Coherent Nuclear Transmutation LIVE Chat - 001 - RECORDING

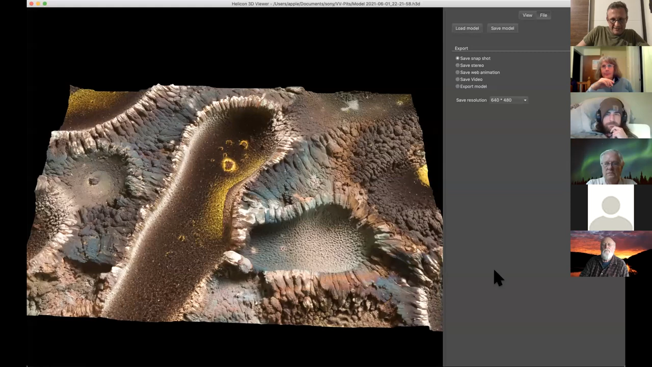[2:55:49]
So, I can actually go in here and I can actually rotate that round. So, we're going to go and have a look at the other side. If anyone's feeling queasy, I do too.
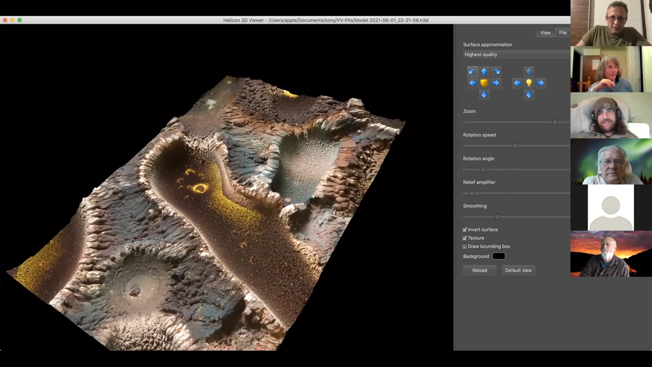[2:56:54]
Sorry. Is it like in a zero gravity universe in there? Yeah, what is it? It's so funny. It's got this rotation and stuff. On the right, you can see your like zoom controls and stuff. So, it's just a 3D plane with displacement on. It's a normal 3D mapping technique. For those that don't know, I had a 3D animation business for most of my life. Most of my career. So, now it's struggling. I'm sorry. Now it's struggling. It doesn't like doing this real time 3D.